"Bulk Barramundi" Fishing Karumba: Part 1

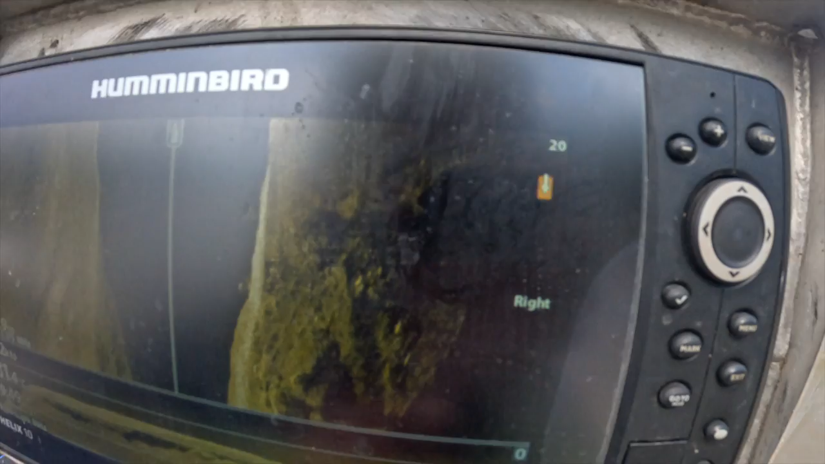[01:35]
these uh white marks could be fish particularly them uh
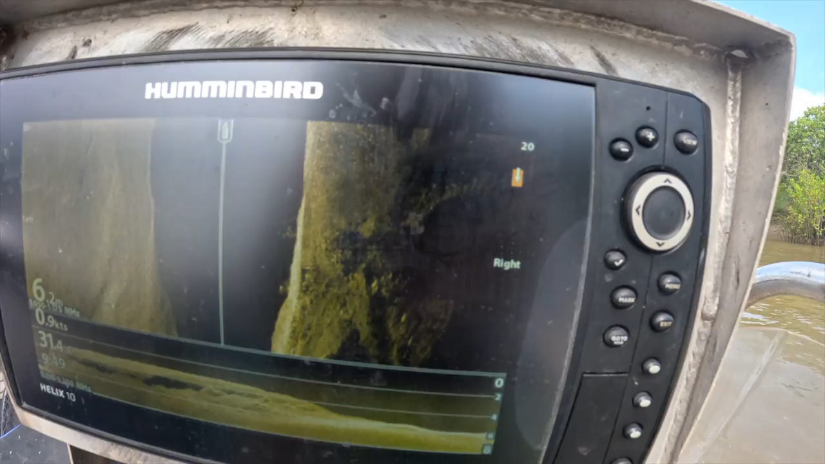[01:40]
On screen: speed 0.9 kn
so i might just chuck a vibe in there even though it's all dead wood so it's dangerous but and
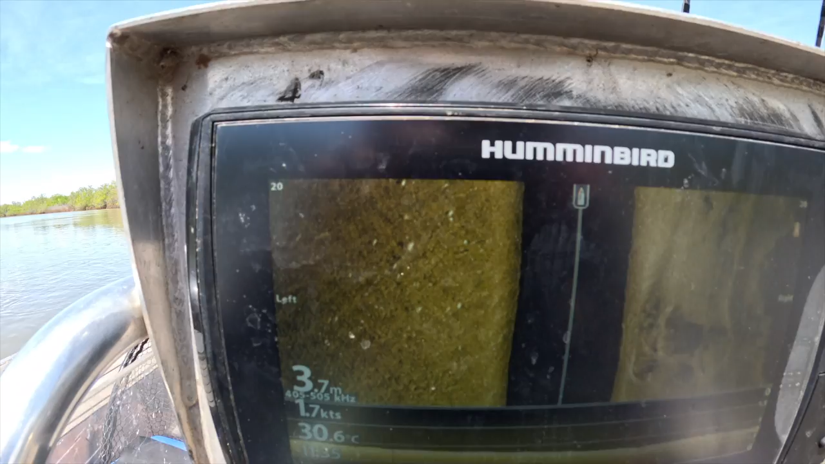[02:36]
On screen: depth 3.7 m, water 30.6°C
look out to the left that's got to be fish too hey look
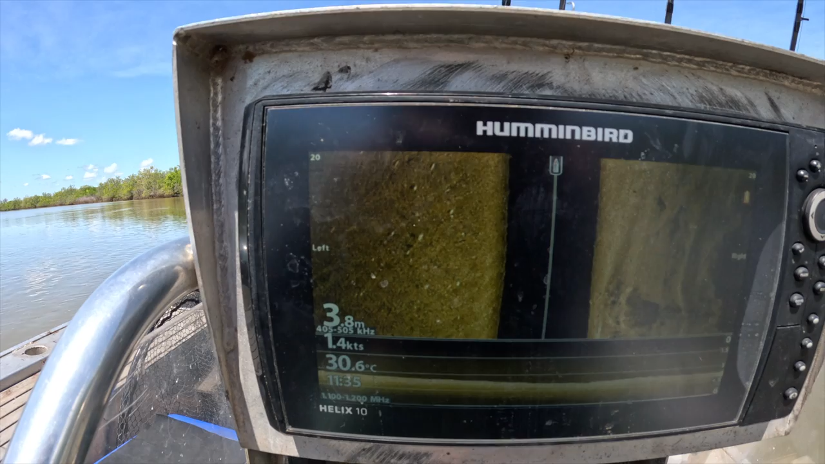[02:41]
On screen: depth 3.8 m, water 30.6°C, speed 1.4 kn
at it okay we're gonna have a go at that they look like they're all pretty hard to the bottom
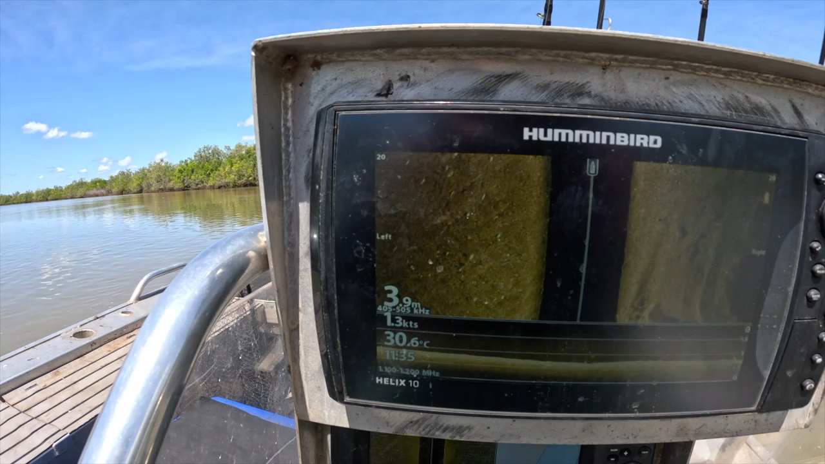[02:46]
On screen: water 30.6°C, speed 1.3 kn
so quite usual when fish are hard
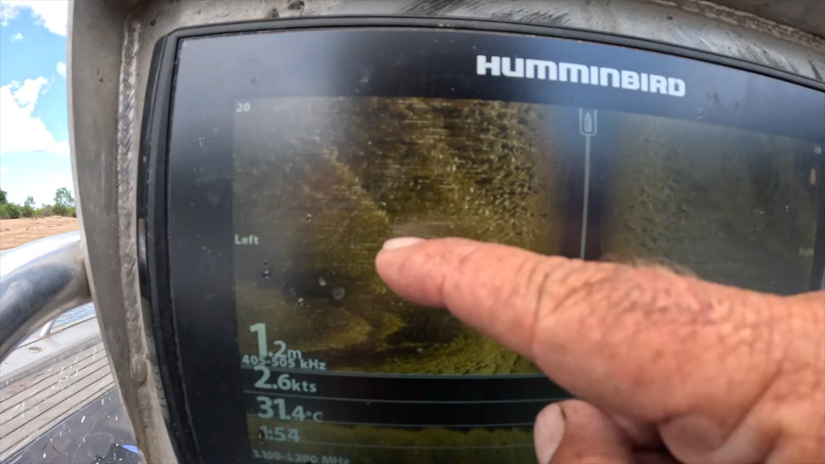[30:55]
On screen: depth 1.2 m, water 31.4°C, speed 2.6 kn
And I was like, oh, that's got to be something,
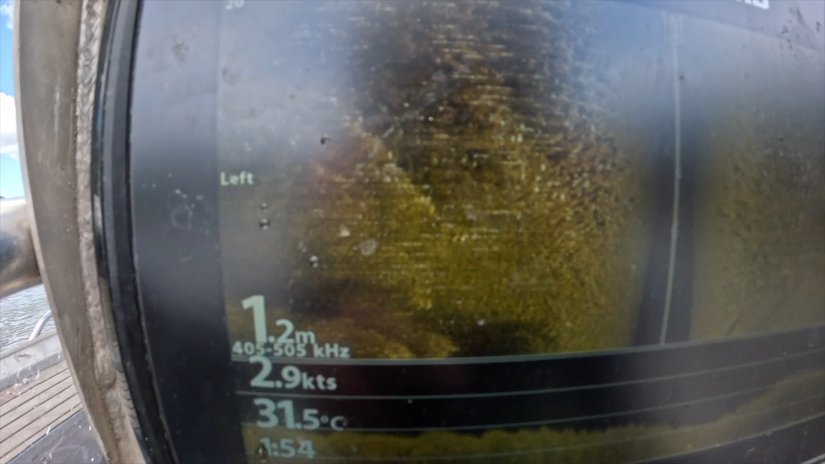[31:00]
On screen: depth 1.2 m, water 31.5°C
you know, so see the little shadows, so that's what made me fish it.
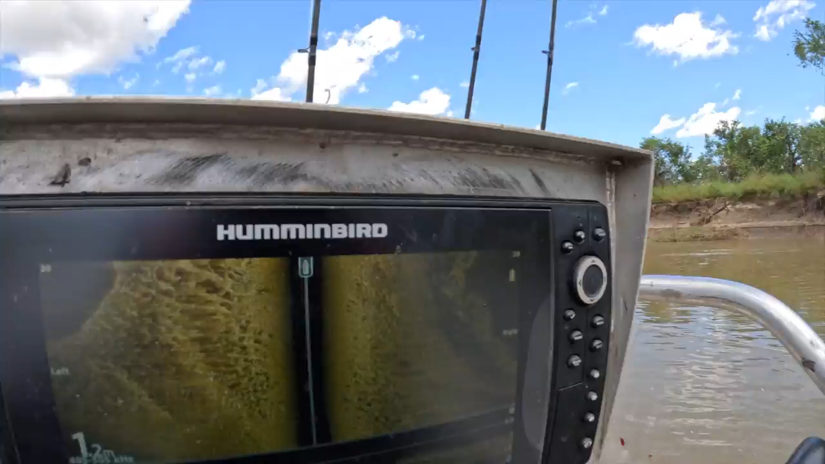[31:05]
Turned around, current edge is hitting straight on it there.
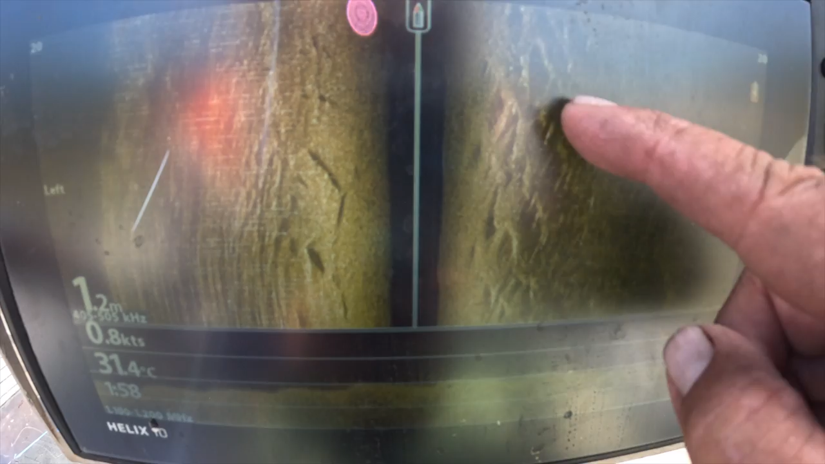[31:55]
On screen: water 31.4°C
And that's what I was fishing.
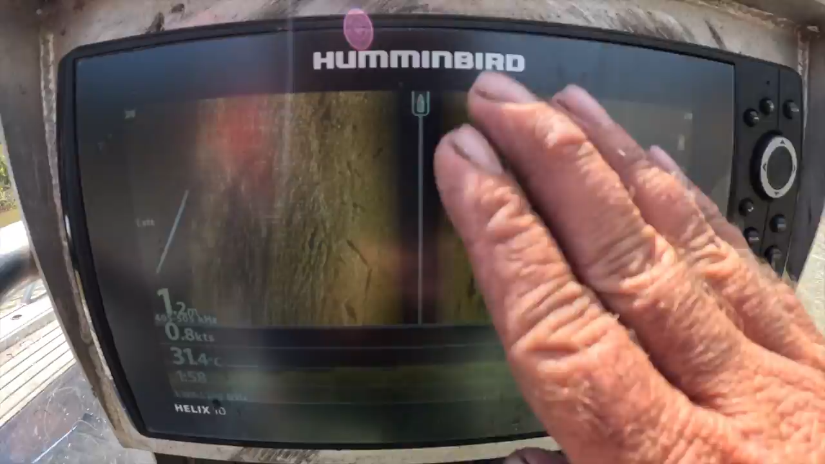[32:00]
On screen: water 31.4°C
They're just sitting in those little sand wharps. Up in there, out of the current, feeding as that current pushes straight in onto their face. Pretty cool.
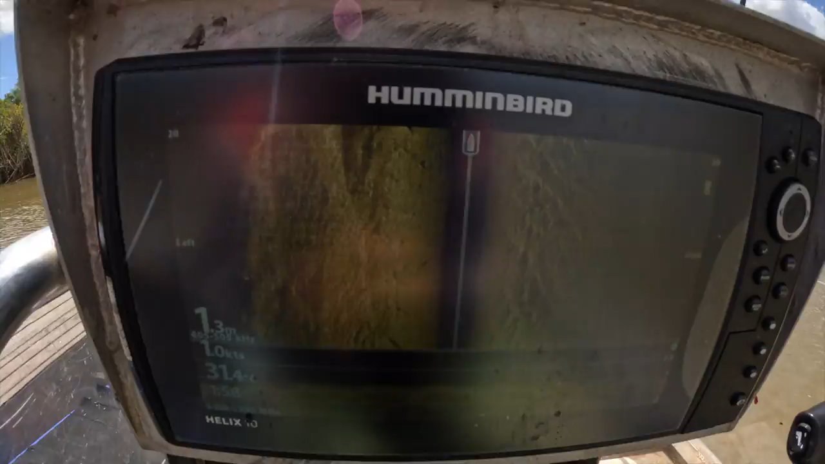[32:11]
Yeah, very cool. Must have caught 20-odd barra just then.